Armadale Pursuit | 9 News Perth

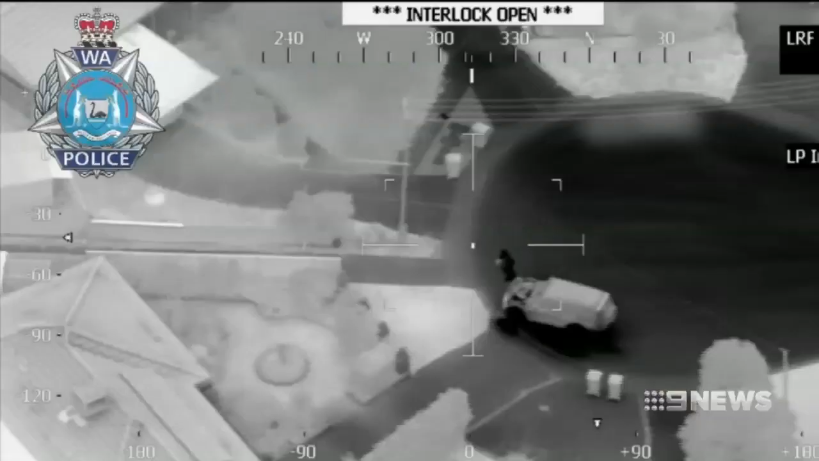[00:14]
A 45-year-old man makes a run for freedom down a suburban Camillo laneway. Drivers out, running westbound through the laneway.
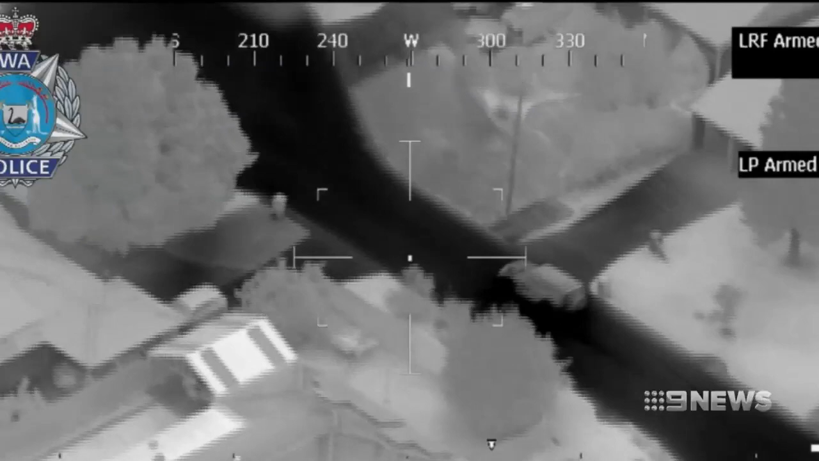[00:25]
He's just dumped a stolen car on Cullen Court. Cullen Court, dead end, Cullen Court.
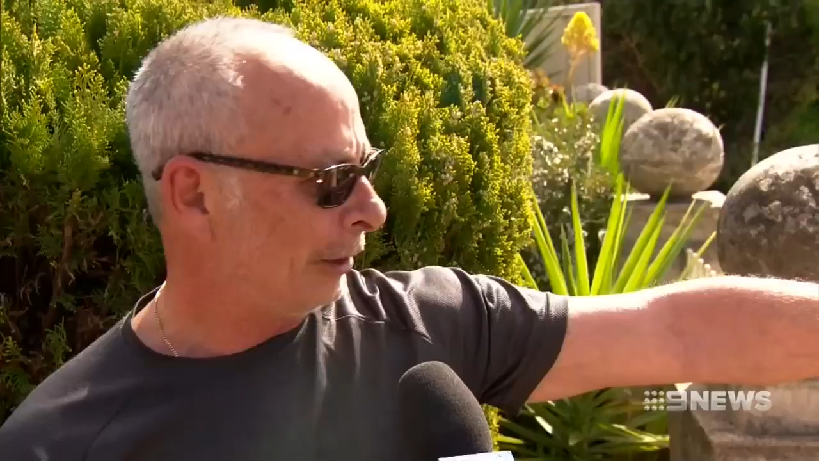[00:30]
Four-wheel drive was parked over there and two ran in the laneway.
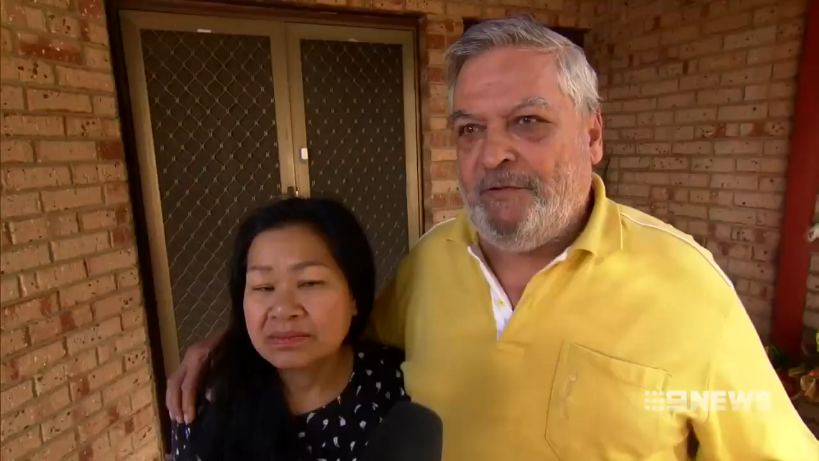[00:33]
Helicopters were making a big noise flying around.
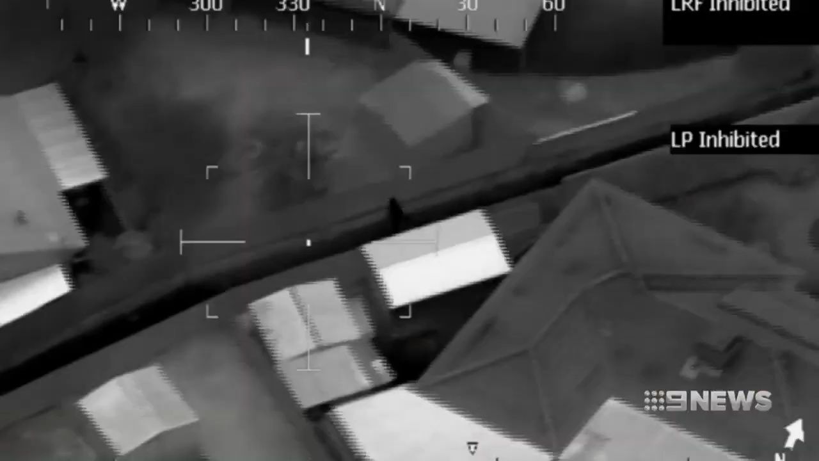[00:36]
Now hands full of stolen property, he's on a mad hunt for an escape route.
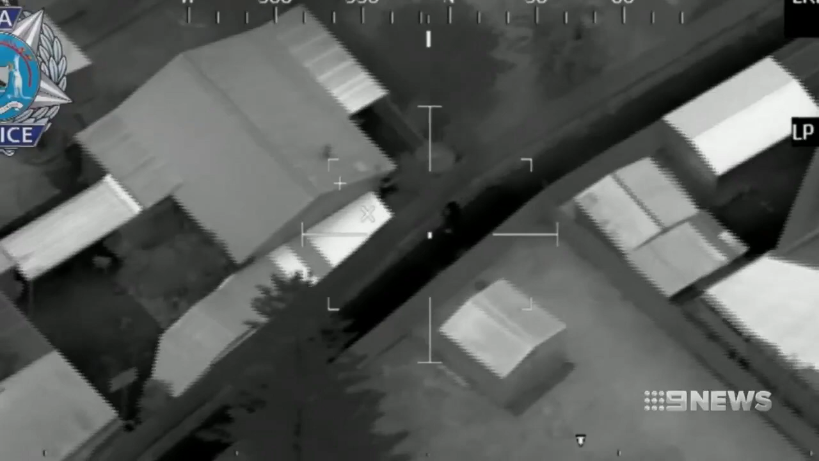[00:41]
It's like he's got a heap of property with him, trying to get rid of.
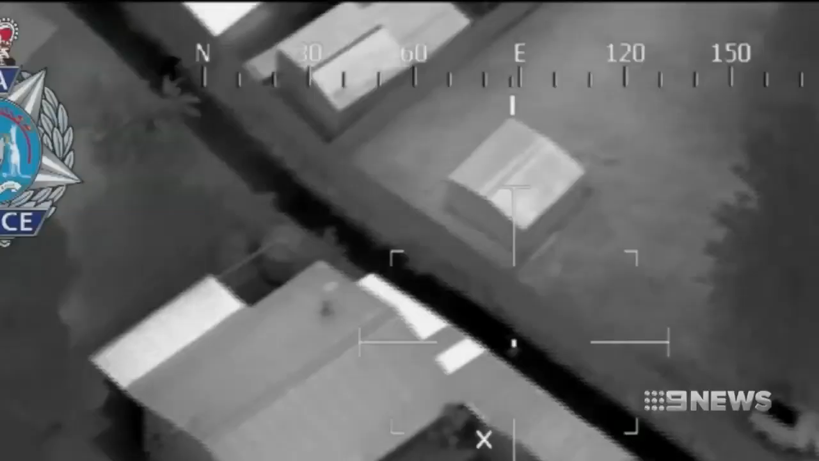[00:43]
But police are hot on his tail.
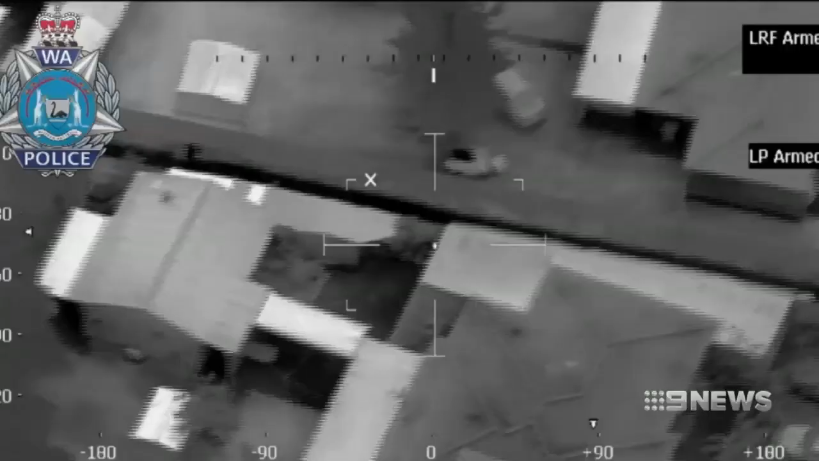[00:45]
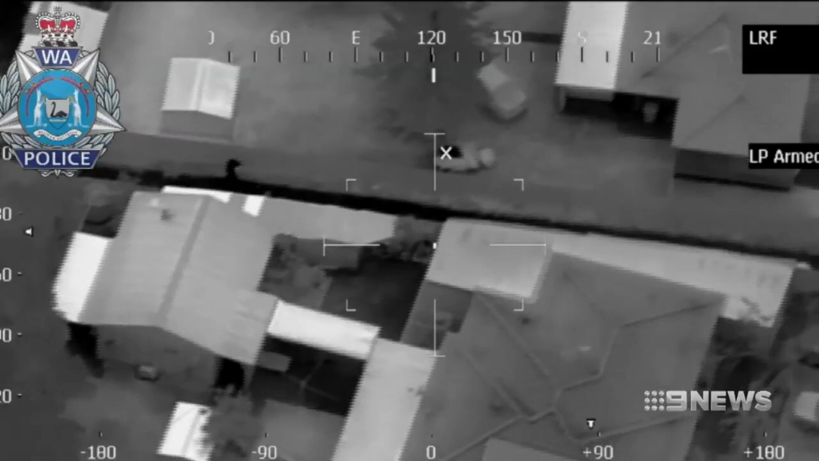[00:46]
Within minutes, he's in handcuffs.
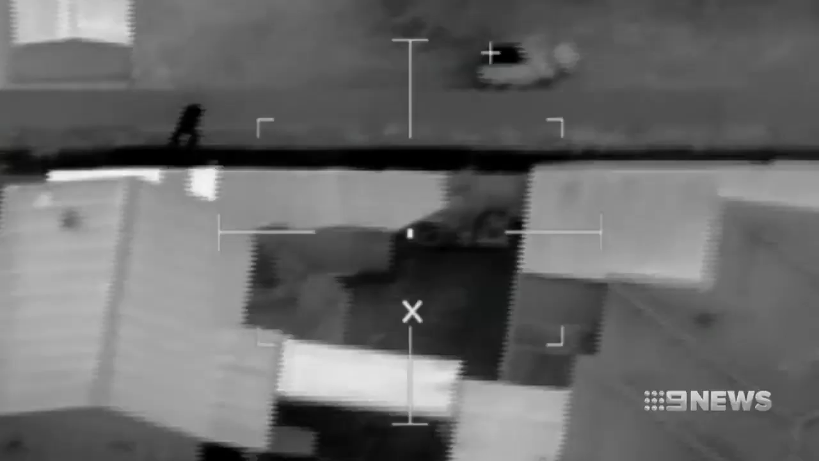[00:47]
Yeah, we've got one in custody, white shirt, black shorts. His accomplice gets away.
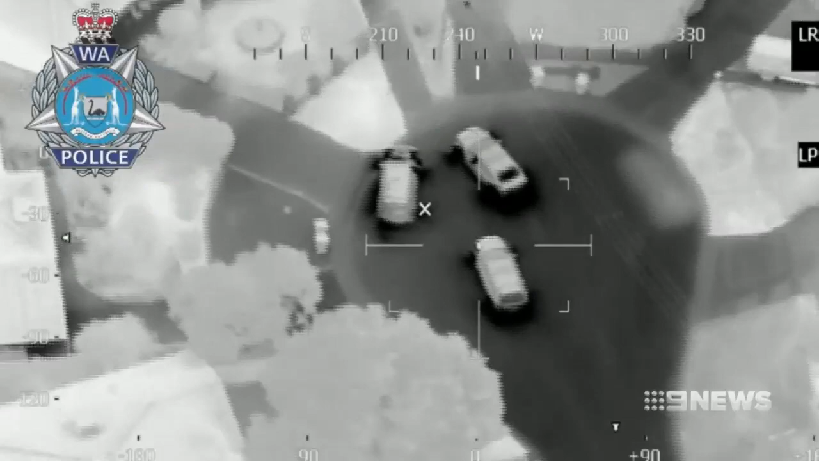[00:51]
Police flood the streets to look for him. Suddenly she shouted, my God, there's so many policemen out there. So I came out and had a look and right and left the way.
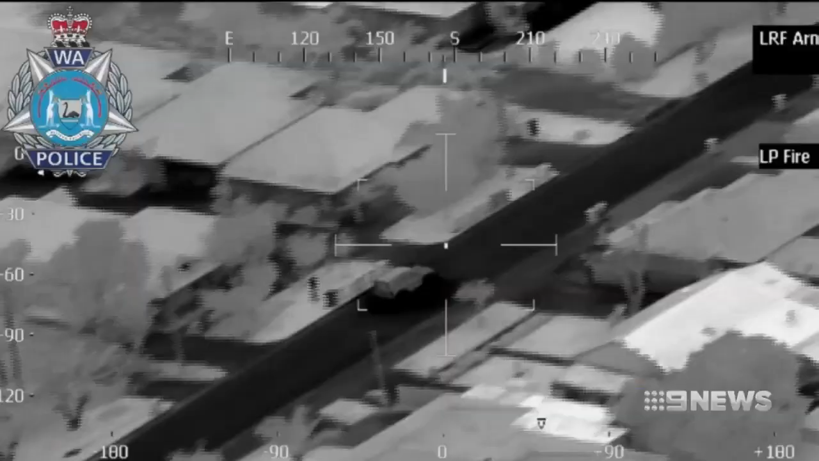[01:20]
The Mitsubishi Pajero was stolen from a home burglary on Explorer Drive in Thornley earlier that night. Police spotting the stolen vehicle on Gribble Avenue in Armadale around 10.30.
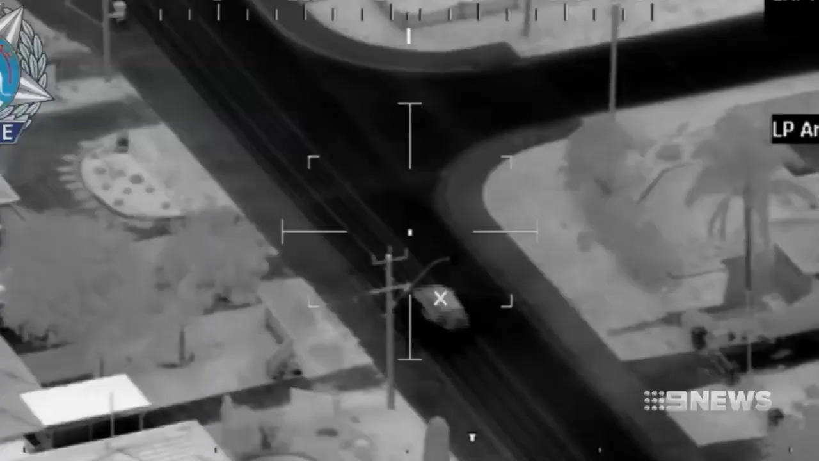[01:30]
They tried to pull him over, but he didn't stop.
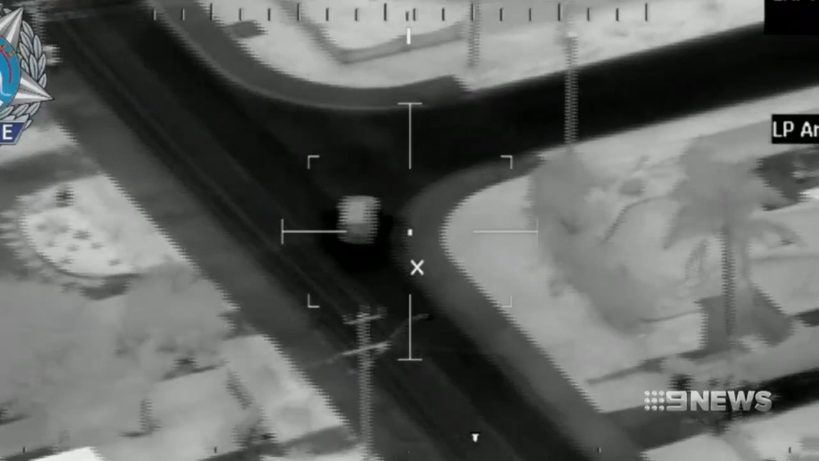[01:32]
Police air wing taking over. All vehicles, two back off. I probably take the call.
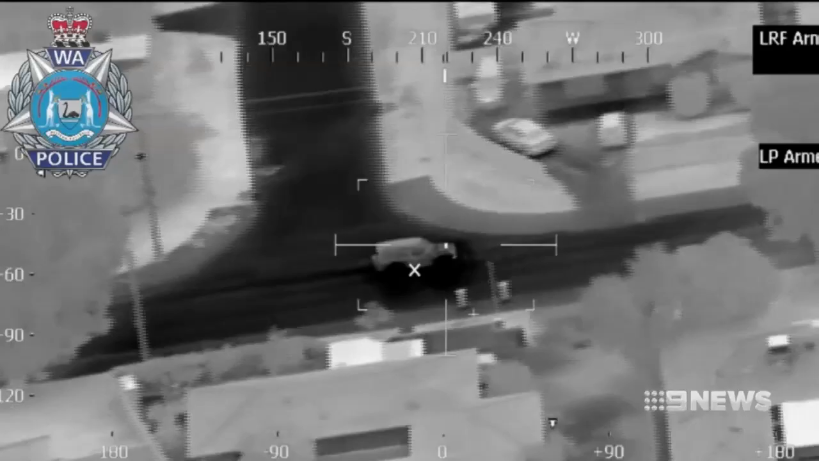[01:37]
Thank you.
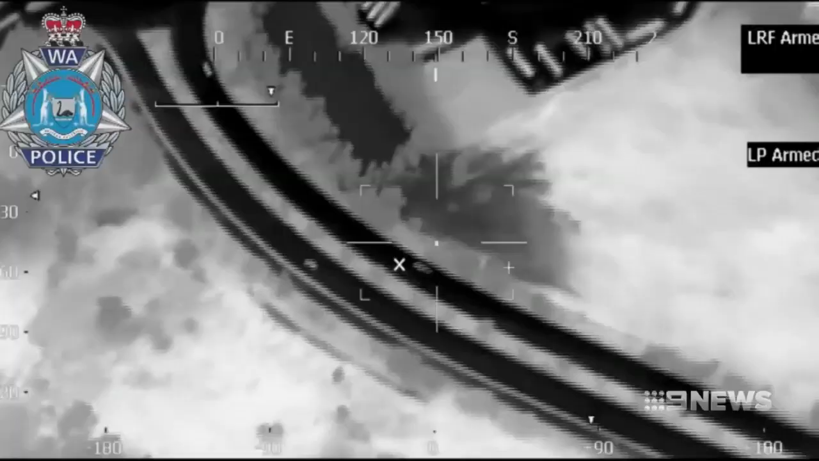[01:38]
Officers deployed stingers, bringing his spree to an end.